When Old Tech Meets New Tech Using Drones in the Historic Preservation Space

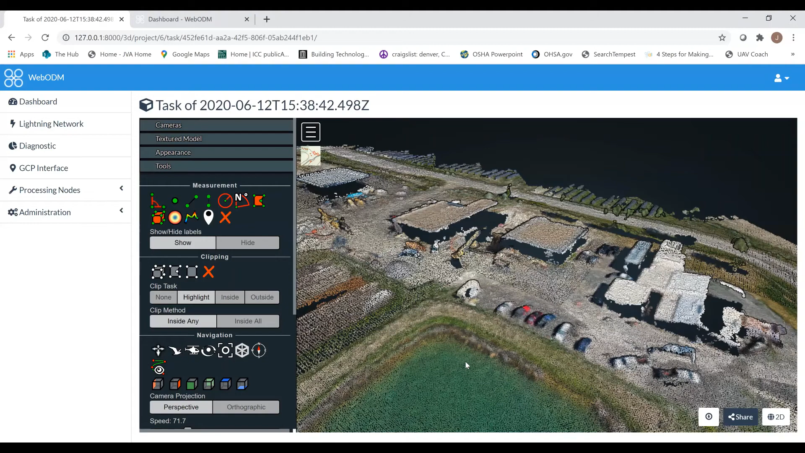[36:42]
a point cloud would look like and as you can see it's just a bunch of points
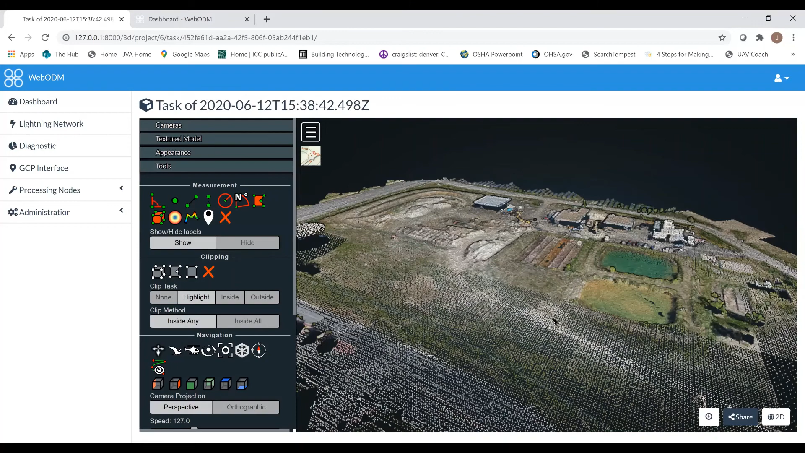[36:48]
made up um that the software picks out of every photograph
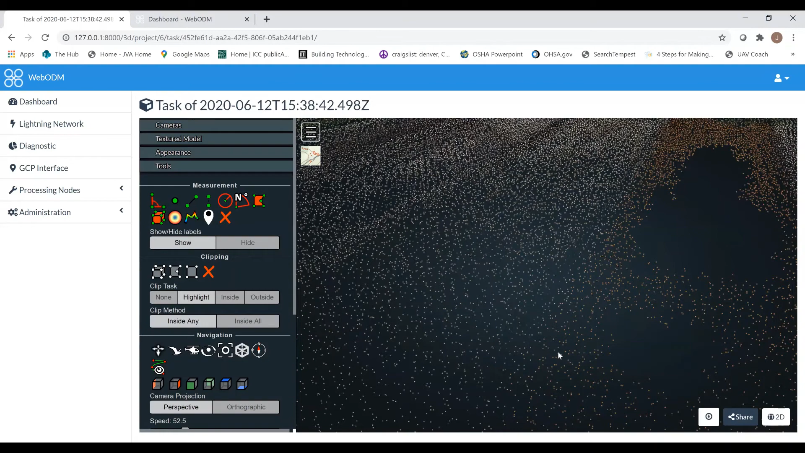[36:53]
so it's not necessarily a mesh or a surface model